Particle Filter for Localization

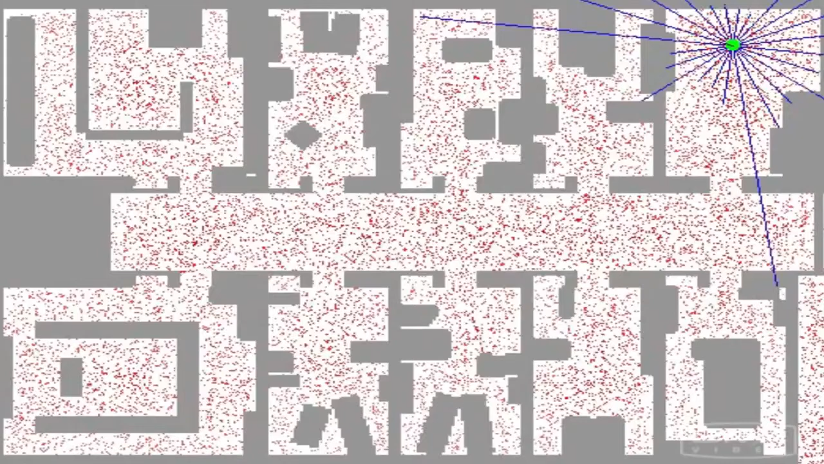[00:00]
So let's start the video. In the beginning, the particles are all uniformly spread, but the particle filter makes them survive in proportion of how consistent one of these particles is with the sensor measurement. Very quickly, the robot has figured out it's in the corridor, but two clouds survive because of the symmetry of the corridor. As the robot then enters one of the offices, the symmetry is broken and the correct set of particles survive.
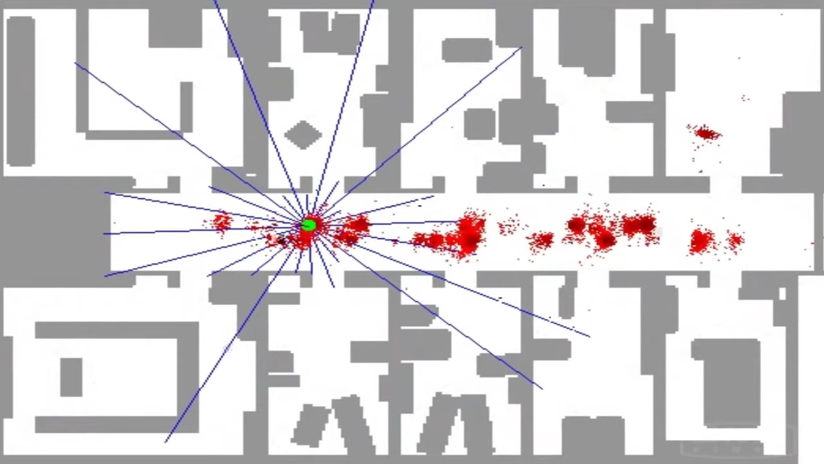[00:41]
Let me play this again. The essence of particle filters is to have these particles guess where the robot might be moving, but also have them survive using effectively survival of the fittest so that particles that are more consistent with the measurements are more likely to survive.
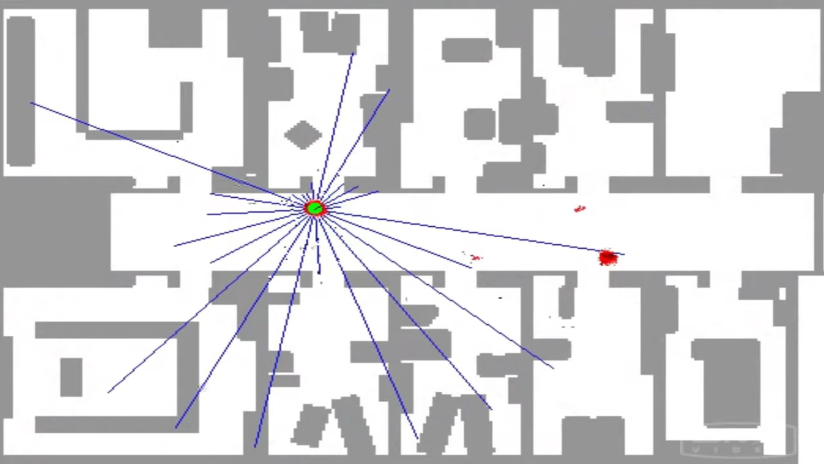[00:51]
And as a result, places of high probability will collect more particles and therefore be more representative of the robot's procedural belief. Those particles together, those thousands of particles are now clustered at a single location.
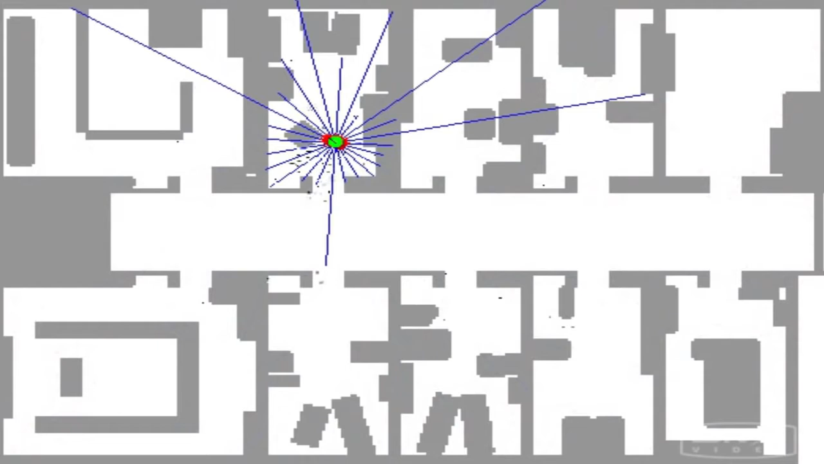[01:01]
Those comprise the approximate belief of the robot as it localizes itself.